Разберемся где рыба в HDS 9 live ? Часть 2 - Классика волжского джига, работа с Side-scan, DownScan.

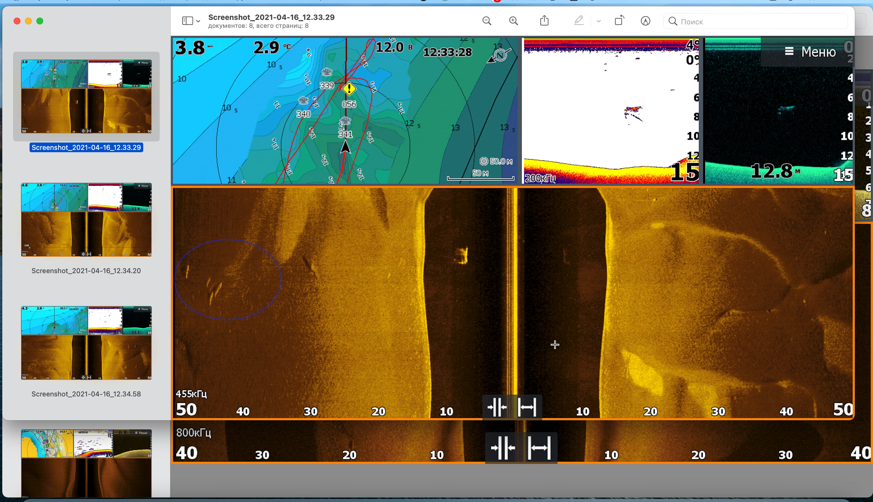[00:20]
попытаться научиться распознавать первое с чего мы начнем это волга 455 килогерц весна здесь активно ловился судак на косе значит но при этом здесь стояли самые самые находятся у нас слева видно что
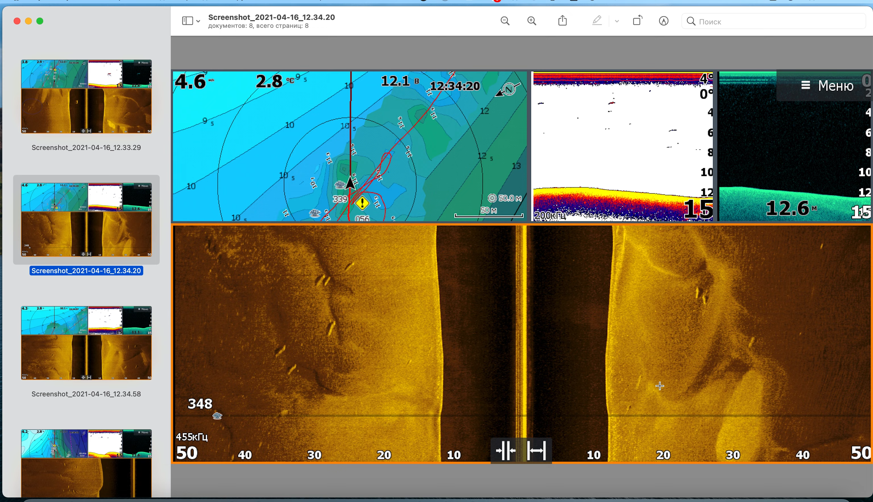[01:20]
попался сама конечно хотелось бы потаскать они есть слева справа вот на данном снимке немножко здесь подмазалась но тем не менее их ни с кем не спутаешь вот очень большая голова и тонкий хвост идет у них слева тоже их видно
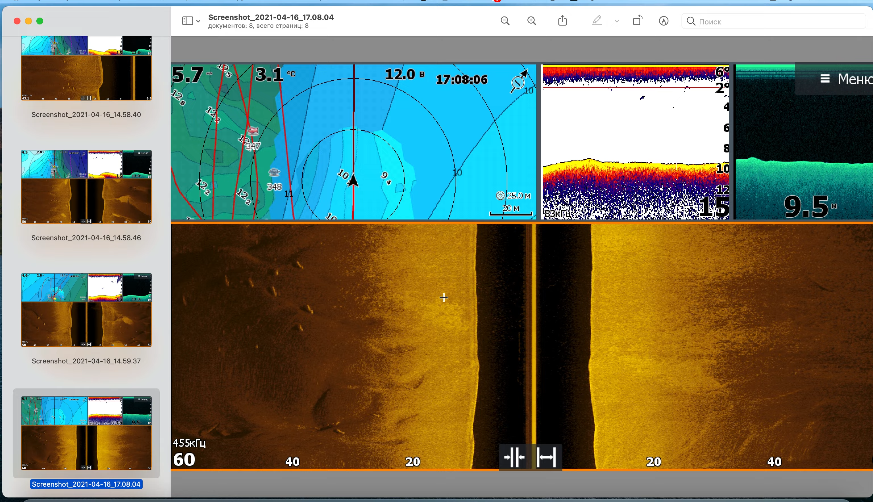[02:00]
On screen: water 3.1°C
дальше перейдем классики волжского коряжника на
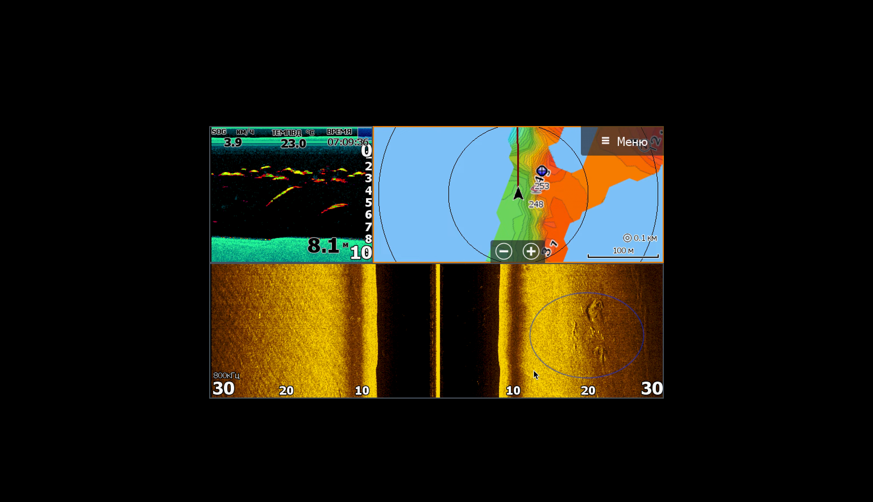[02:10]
данном снимке это прибор еще c2 девятка здесь видно какая-то некая аномалия дна до за которой
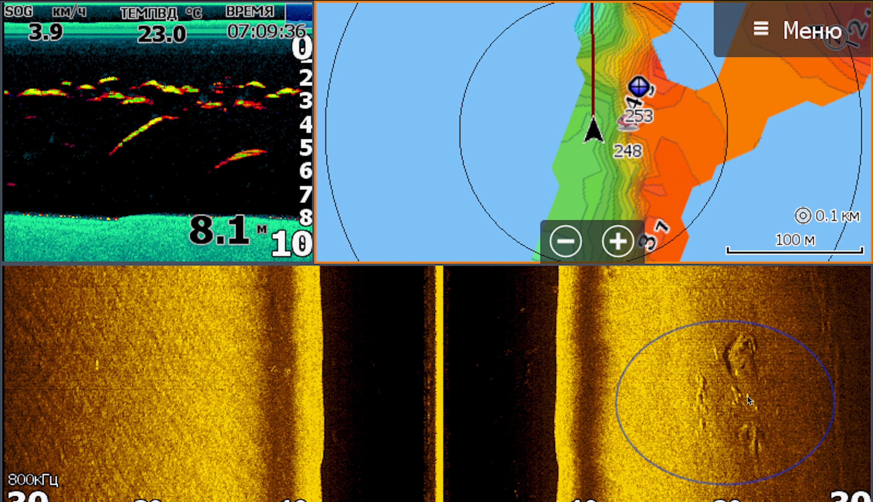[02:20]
On screen: depth 8.1 m, water 23.0°C, speed 3.9 km/h
держатся судаки течение соответственно идет сверху вниз вот на этой бровки то есть даже вот видно по отметкам где-то здесь стоял
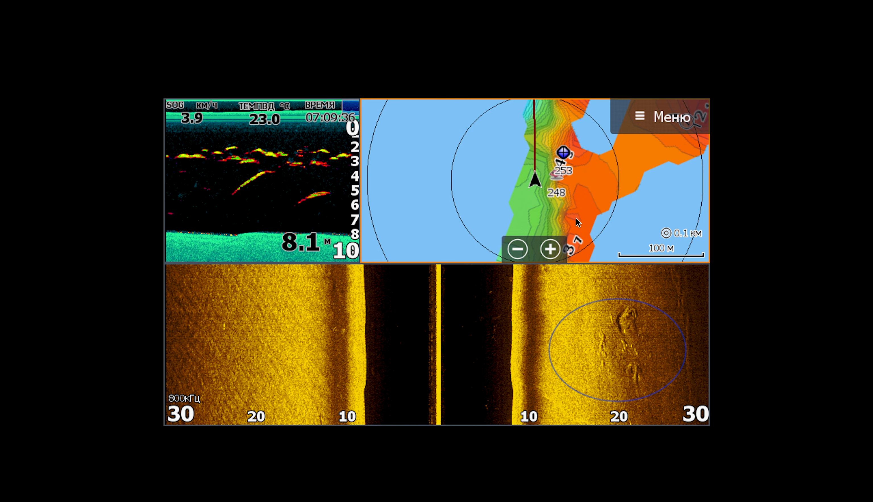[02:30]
On screen: depth 8.1 m, water 23.0°C
это район гс здесь большая бровка я вот на нее затягивать вот
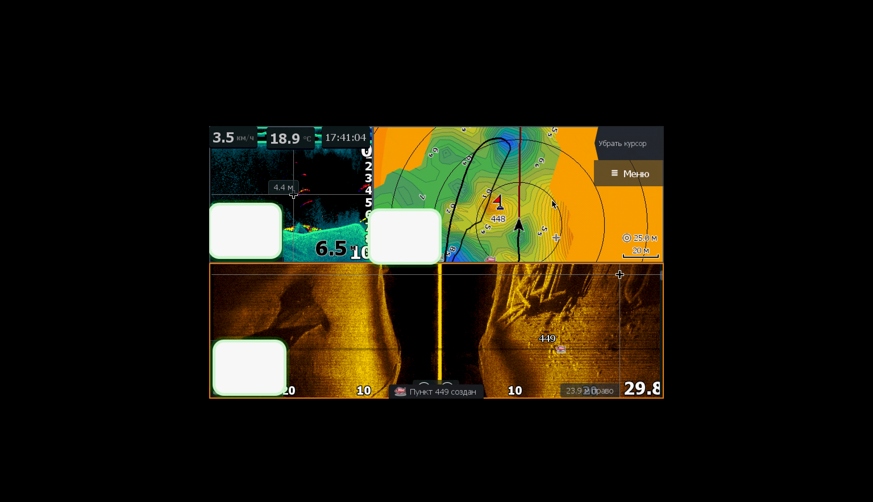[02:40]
On screen: water 18.9°C, speed 3.5 km/h
она здесь вот показано здесь большие навалы бетонных конструкций ну соответственно от течения также здесь
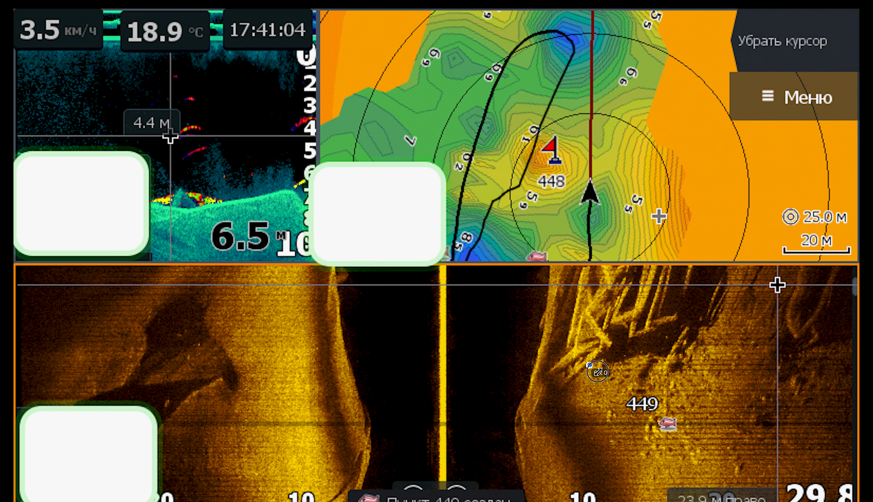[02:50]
On screen: water 18.9°C, speed 3.5 km/h
и прячется судак притом прячется в огромном количестве видно что здесь присутствует на даунскане мелкая рыба ну и рядом с ней как всегда
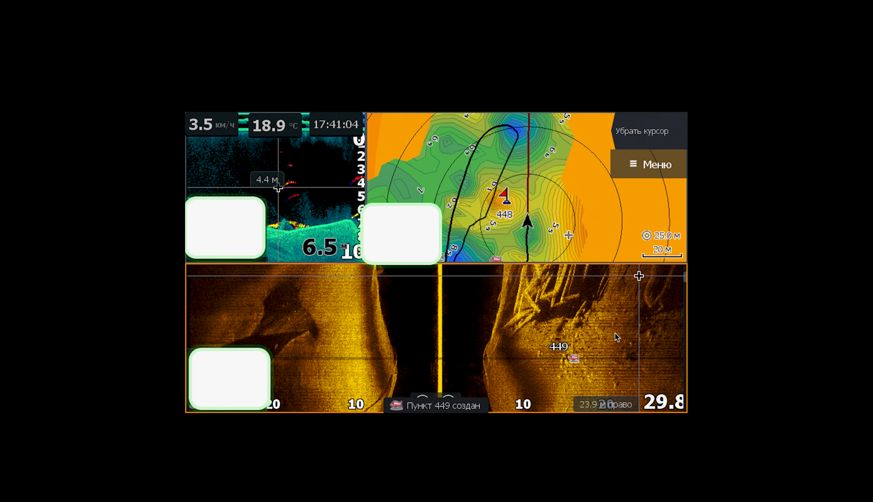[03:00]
On screen: water 18.9°C, speed 3.5 km/h
судак это один из любимых скринов был в новой акватории решили пройтись троллингом и на всякий случай всегда включая по 100 метров на каждую сторону в 455 частоте чтобы находить какие-то интересные объекты но собственно невнятно я увидел подобную картину соответственно сразу поставил на нее точку и
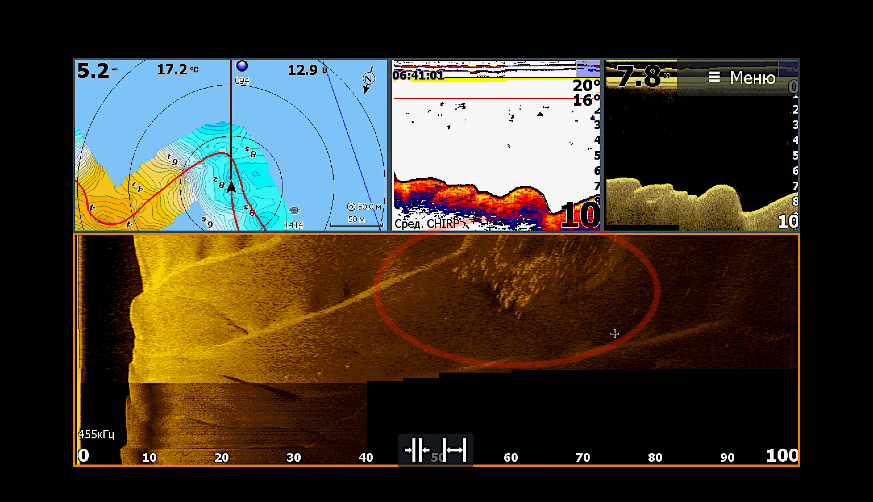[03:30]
On screen: water 17.2°C
зашли на нее на частоте 800 килогерц то есть проходя у меня стоял радиус 25 метров луча да то есть соответственно вся картинка пошла в левый луч и великолепно отразилось . на самом деле оказалась сверх просто сверх стабильной здесь всегда стоит рыба и когда бы я сюда не приходил у меня всегда были поклевки то есть .
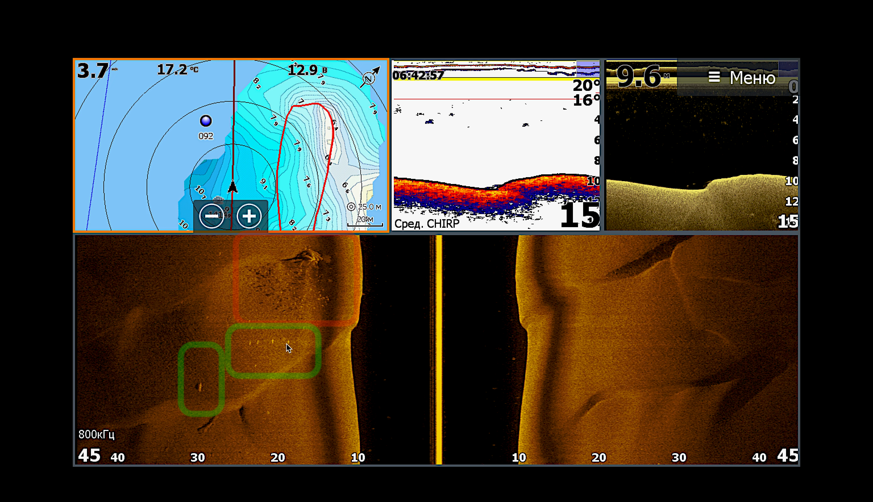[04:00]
очень стабильная при том как правило почему там никто не стоит потому что она одна там в радиусе 5 километров собственно какая ситуация эта классика когда у
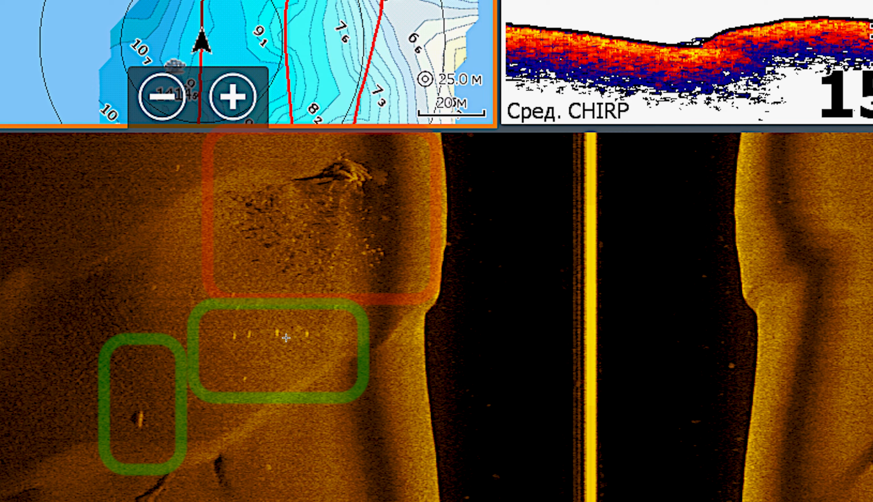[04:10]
нас стоит коряжник течение соответственно сверху вниз за ней прячется огромная стая беля по моим предположениям это судаки ну и по крайней мере тех что я доставал это были весом там полтора-два килограмма а у щука явно ну покрупнее стоит хотя
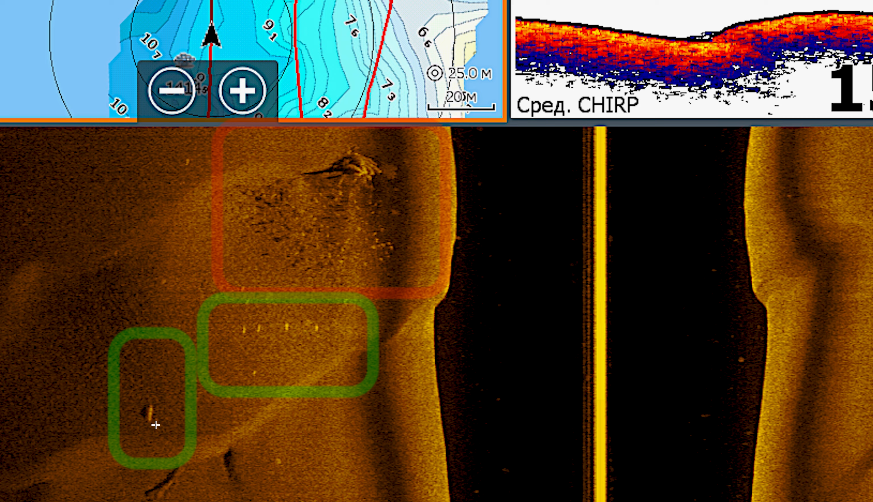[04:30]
щука я вытаскиваю тоже на два-три не больше с этой точки но на данном снимке тут крупнее в тот день кстати мы вот конкретно когда были сделаны эти первые снимки ничего так не почему-то не смогли поймать но тогда у меня не было мотор гайдом это проходка над этой точкой то есть я заходил на второй круг на постановку то есть сначала мы увидели 455 частоту увидели до заходим уже на 800 проверяем что все
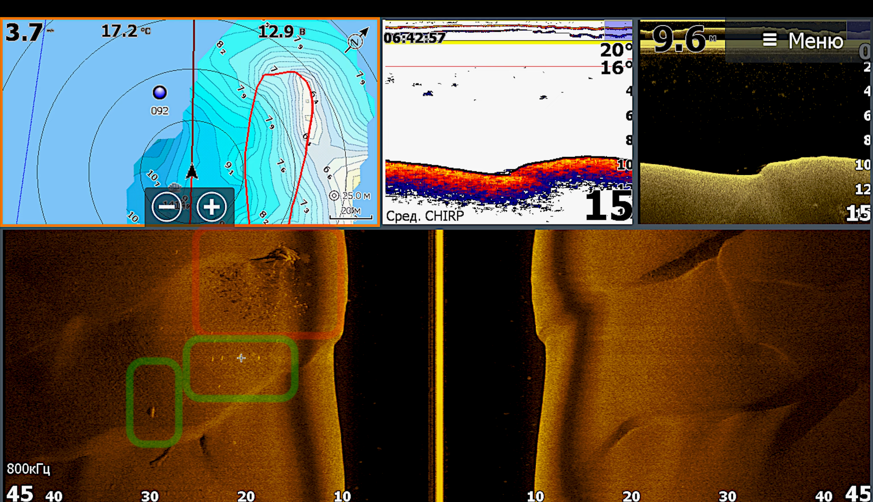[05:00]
On screen: water 17.2°C
здесь стабильно все хорошо нужно вставать следующая наша задача это пройти уже надо то есть вот я иду сверху вверх по течению и где-то вот тут вот необходимо мне встать чтобы бросить якорь и вытянуться на необходимое расстояние чтобы попадать в цель проходя на точкой соответственно мы сразу видим еще раз очередной раз убеждаемся в том что у нас под нами и на данной точке